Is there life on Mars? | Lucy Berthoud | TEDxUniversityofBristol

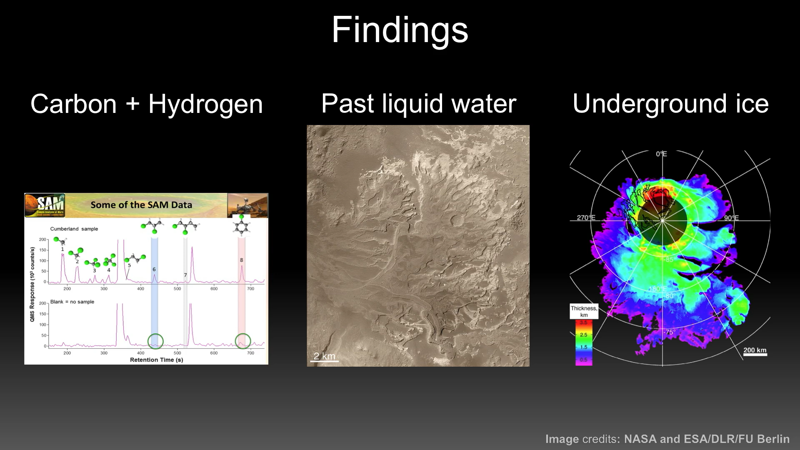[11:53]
The radar found that there is water ice underneath the poles. OK, so together, we have nutrients. There's plenty of energy.